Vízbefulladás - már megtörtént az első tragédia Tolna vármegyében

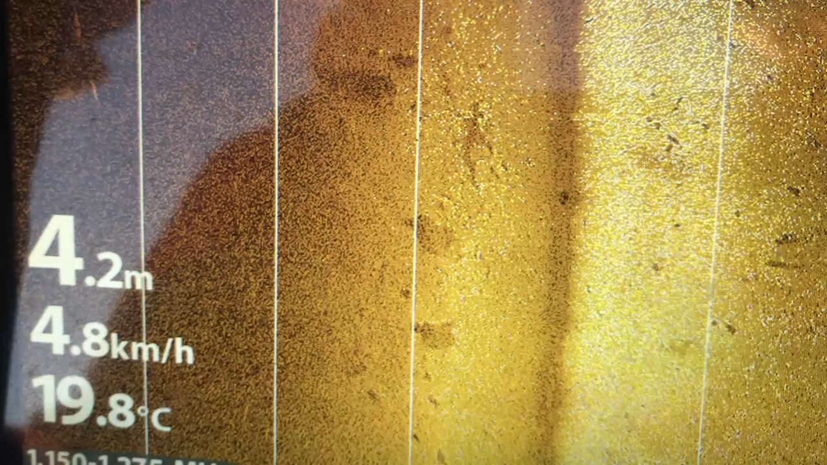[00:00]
On screen: depth 4.2 m, water 19.8°C, speed 4.8 km/h
Ezeket a fotókat a Szexszerdi Kutatómentő Egyesület készítette a Dunában eltűnt férfi keresésekor.